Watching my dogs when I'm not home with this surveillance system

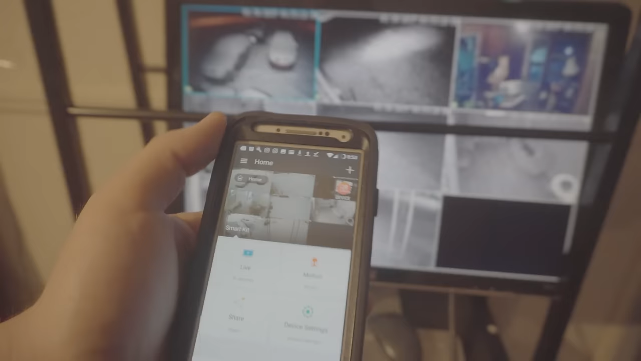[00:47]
That just records a video and gives you an operating system used with a mouse and a monitor to play back surveillance video. And it's really, really nice what it does.
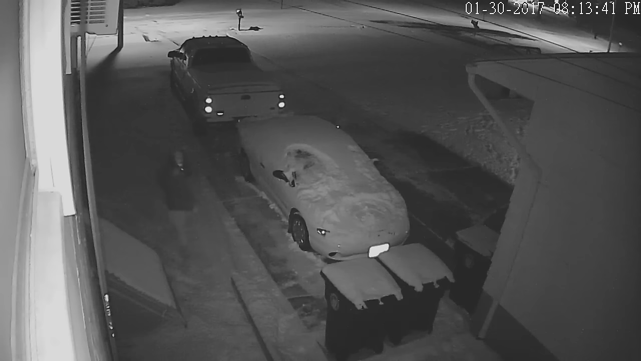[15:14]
And then. And this is my side camera here. I'm going to be able to see someone walking down the side of the house.
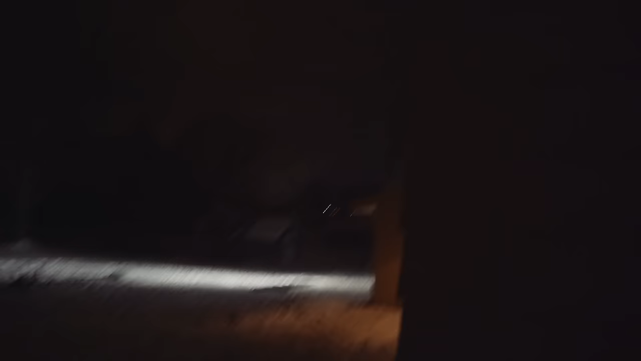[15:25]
Alright. Now this is a back camera got in the back of the house.
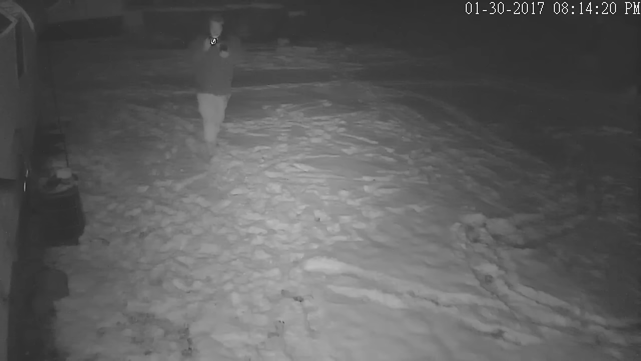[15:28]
You can see me walking up to it here. I might actually point this up a little bit.
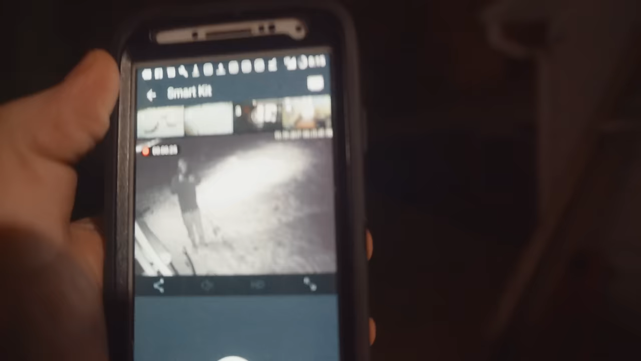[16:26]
Maybe 12 frames a second or something. Plenty enough for security cameras.
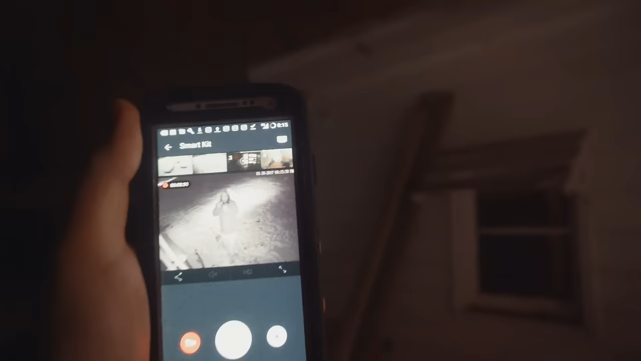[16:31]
Let's put it that way. This is my crappy breezeway entrance camera. You can see all the junk I got out here.
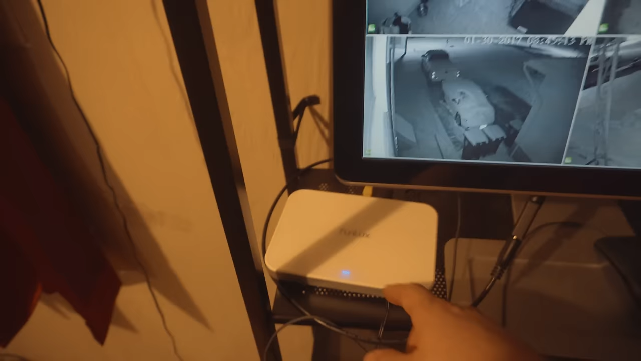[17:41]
And it has an HDMI out. USB port for a mouse.
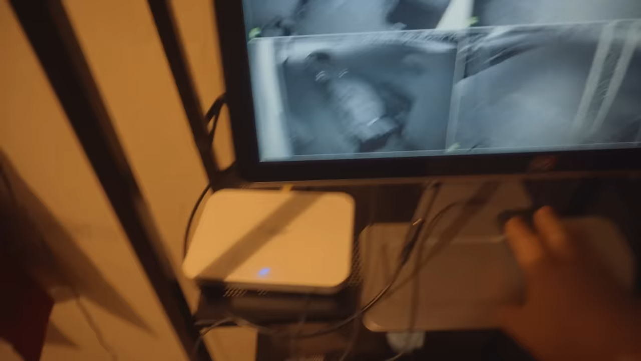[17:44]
And I gotta remove this bar. This is this rack here. I just got it with some big box.
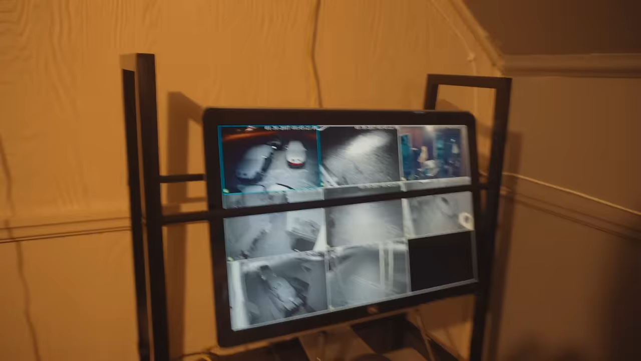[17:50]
Cheap metal rack. Really cheap. I gotta remove this though. But anyways this is what it looks like on the screen. You can select numerous things. We can go down.
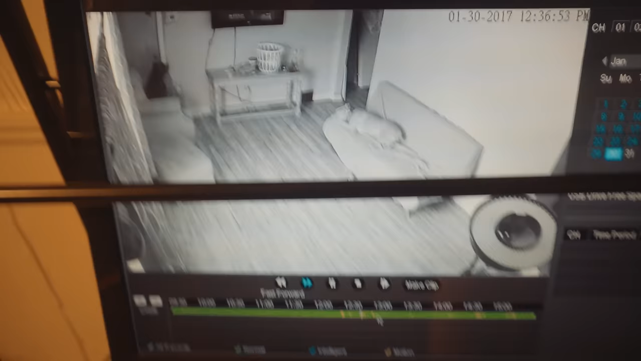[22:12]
our phone and this to review stuff. You know it's pretty cool. It's a pretty cool little system like I said to actually have all these features for the kind of money they're asking. It's pretty awesome if you ask me. Now another thing I have this router set up as an access point.
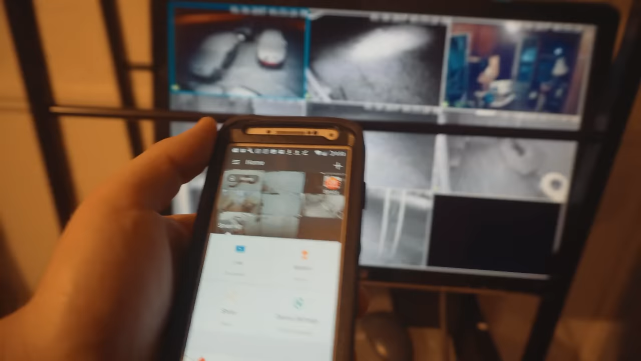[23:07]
So I just ran this over here hooked this up as an access point and it works really really well. Now when I actually set this system up like I was kind of saying earlier I didn't actually have an internet a real internet connection at this house.
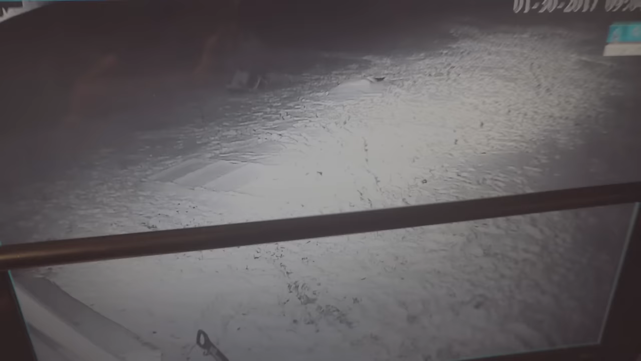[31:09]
you can see from the spotlight yeah we blow out some on the snow but let's just hit this on default
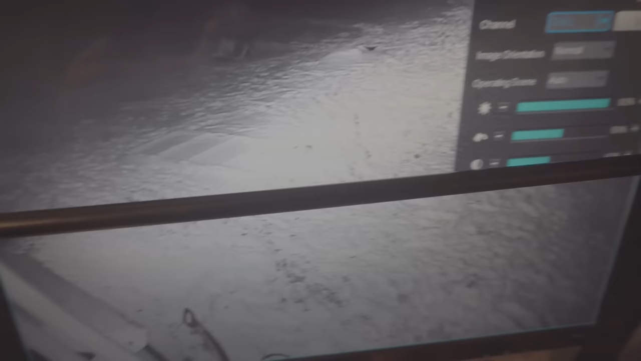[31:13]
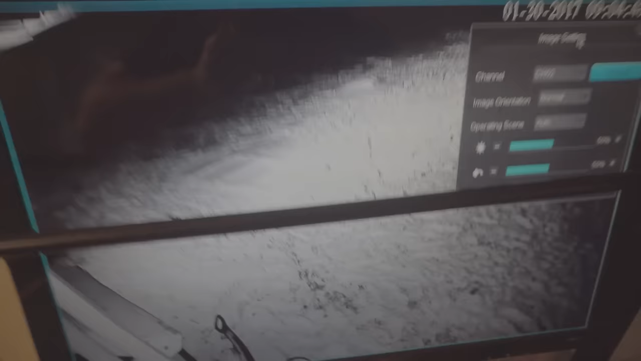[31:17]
and now you can see like just how much contrast year this image is unnecessarily
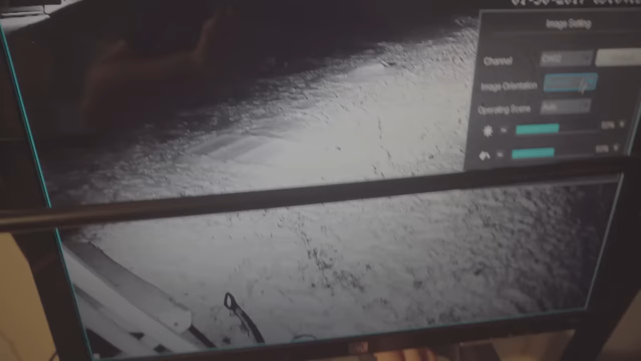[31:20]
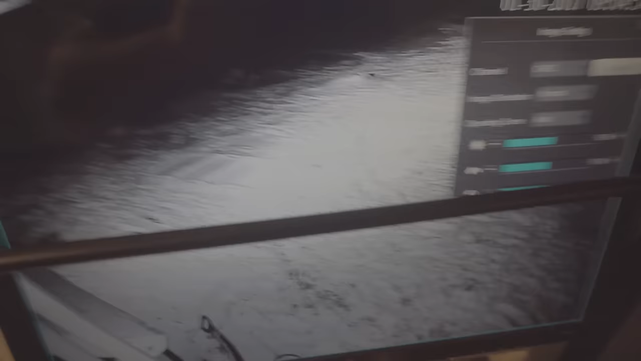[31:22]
then let's go back to what i was recommending we'll take the contrast down to like 38
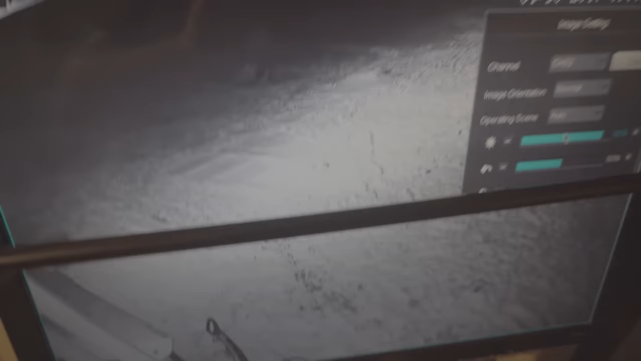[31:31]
bump this up like 90 and now we get a lot more detail in the shadows and actually a little a little less blowing out of the highlights so a little bit of camera stuff knowledge for you tweaking just
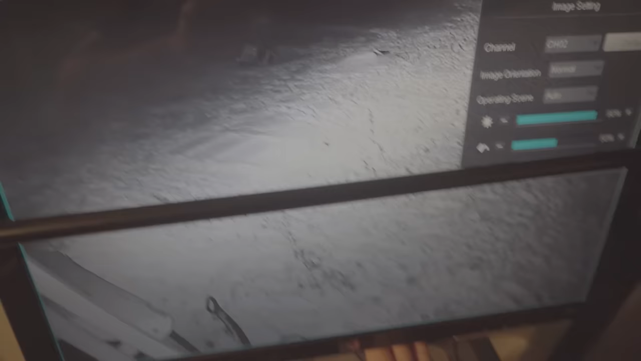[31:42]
looks a lot better that way trust me i don't know if i can demonstrate it there's no other good camera i'll demonstrate on this one for you too i'm not bringing it up there we go all right hit it on the default you can see very contrasty if someone was you know we can't even see detail over here it actually made it way noisier too i don't know if you can see but the screen's almost flickering from the noise